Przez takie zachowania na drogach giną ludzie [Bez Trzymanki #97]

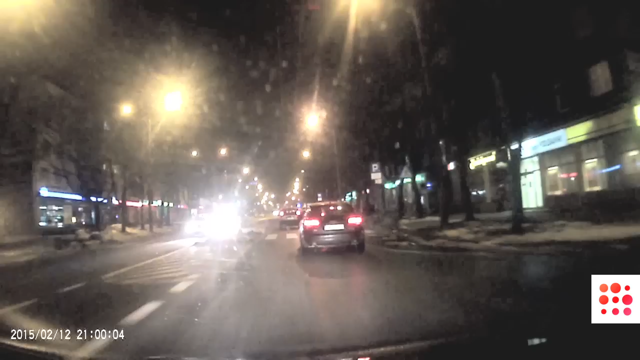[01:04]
Powinien zachować szczególną ostrożność, a on śmiga na pełnym gazie. Tym bardziej, że jest pora wieczorowa nocna, że to jest zima, może być oblodzenie.
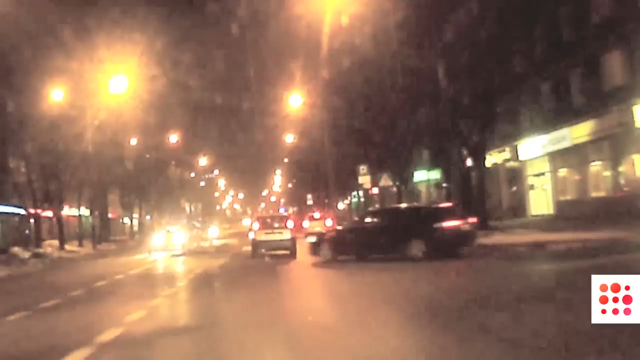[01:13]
Zresztą widać, jak autem delikatnie zarzuca. Zbyt wiele brawury w tym zachowaniu, której nie popieramy.